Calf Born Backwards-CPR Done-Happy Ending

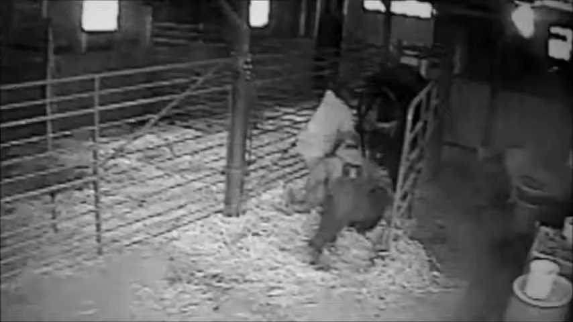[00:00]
Oh man, I just hate to see this. Little baby coming backwards. It's usually not a good sign. We pulled as fast as we could and as hard as we could.
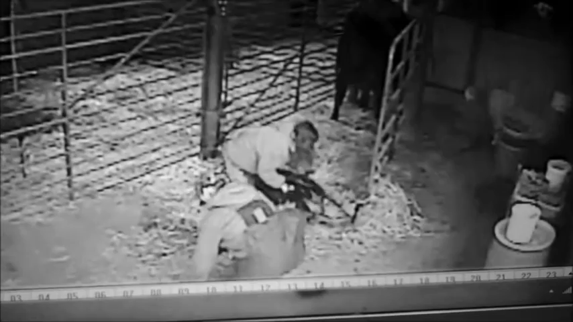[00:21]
But the little girl got fluid in her lungs. Time of death?
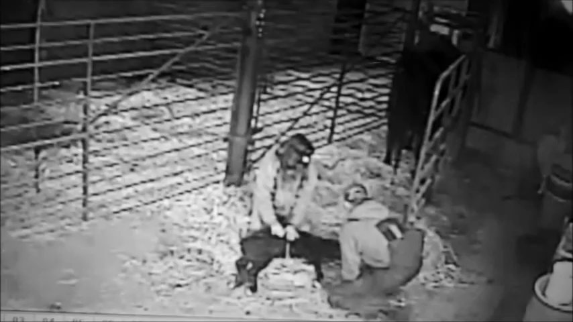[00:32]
Oh, hell no. Not on our watch. We did CPR for 20 minutes.